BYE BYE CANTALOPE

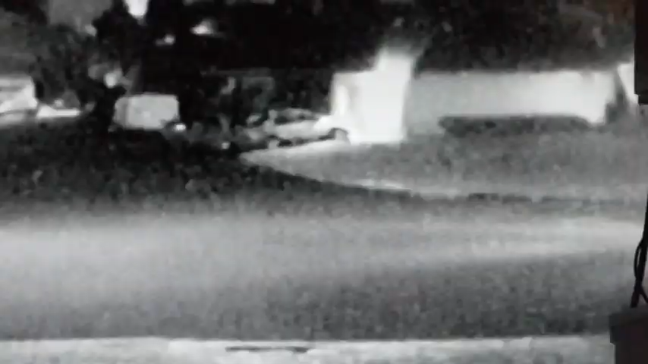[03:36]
Hey, this is about 1:15 in the morning. What is going on?
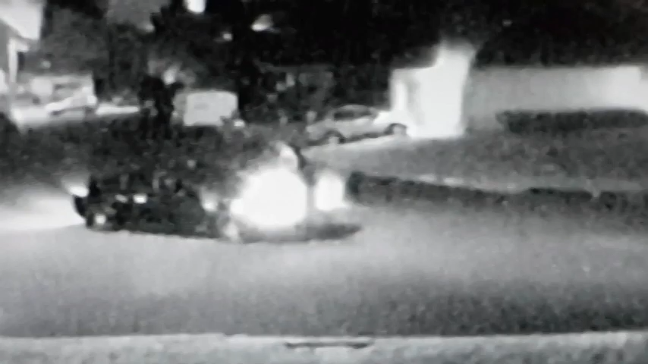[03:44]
This car is blocking somebody from walking. They do get around the car and keep going. Strange.